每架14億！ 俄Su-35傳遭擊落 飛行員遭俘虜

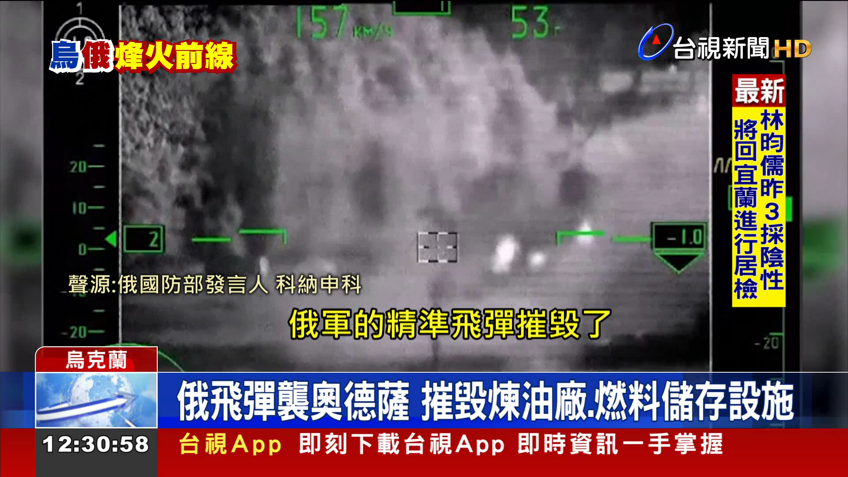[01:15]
Уничтожен нефтеперерабатывающий завод и три хранилища горюче-смазочных материалов в районе города Одесса.